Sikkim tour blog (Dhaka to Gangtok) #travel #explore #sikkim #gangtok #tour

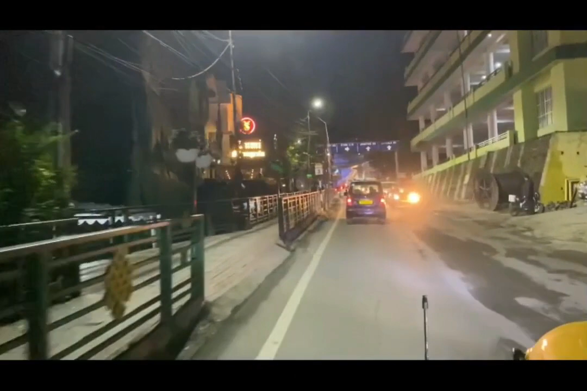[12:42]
হালকা ঝিরঝিরি বৃষ্টিও হচ্ছিল খুব ভালো লাগছে আমরা কিন্তু গ্যাংটকের ভিতরে ঢুকে গেছি অলরেডি গ্যাংটক হচ্ছে সিকিমের রাজধানী
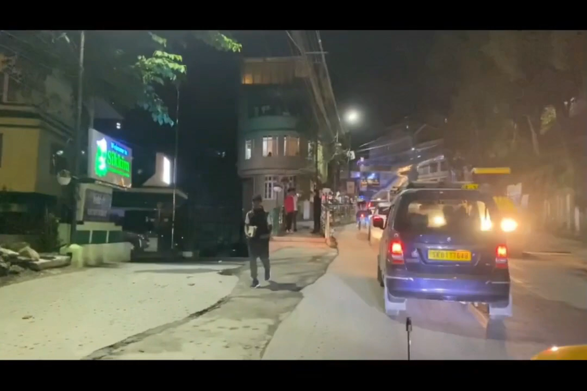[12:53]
আমরা এখন ধীরে ধীরে গ্যাংটক শহরে ঢুকছি খুবই
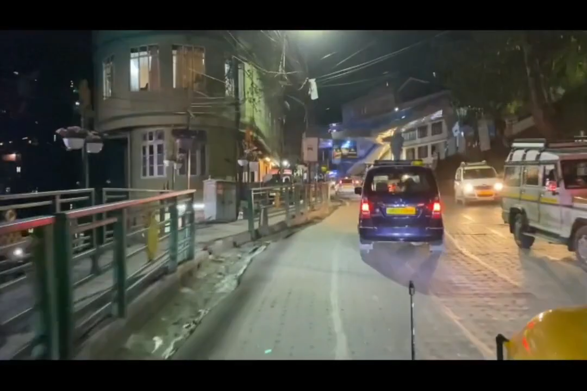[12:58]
ভালো লাগছে যে একটা লম্বা জার্নি শেষে আমরা ছোট্ট গোছানো একটি শহর গ্যাংটকে ঢুকতেছি এবং একটা ভাইব পাচ্ছি খুব সুন্দর আমরা এখন আমাদেরকে
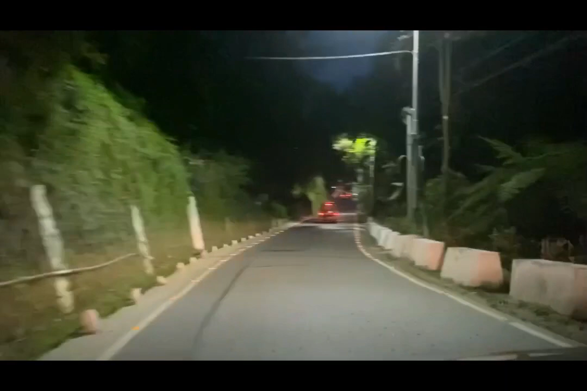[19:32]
একটু রুমিংয়ে বের হলাম, রাতে গ্যাংটক কেমন লাগে, ফাঁকা নিরিবিলি,